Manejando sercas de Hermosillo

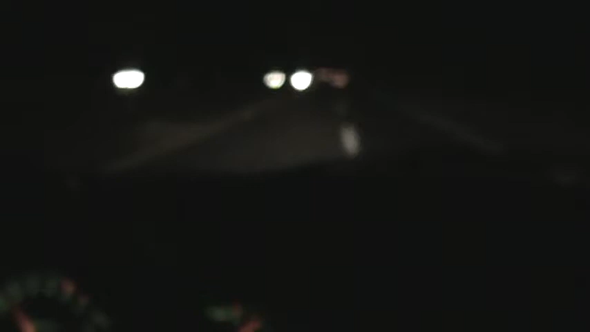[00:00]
Ok, van a ser las 3 y media de la mañana de Los Ángeles. La noche no se ha terminado. Aquí vamos aproximadamente a unos 100 y feria, no recuerdo, para llegar a Obregón.
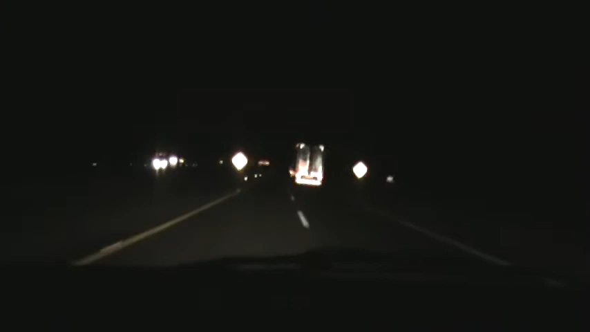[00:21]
3 horas y media de la frontera hasta aquí. La carretera está limpia, sola.
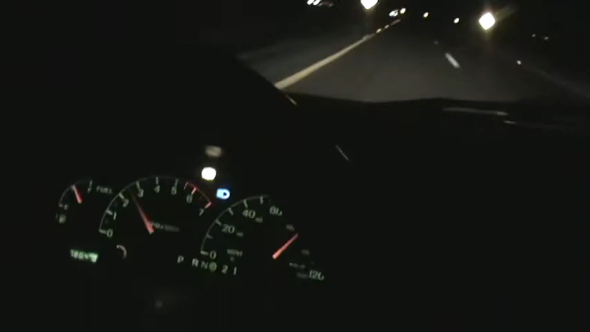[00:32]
Cruise control a 80, 85 millas por hora.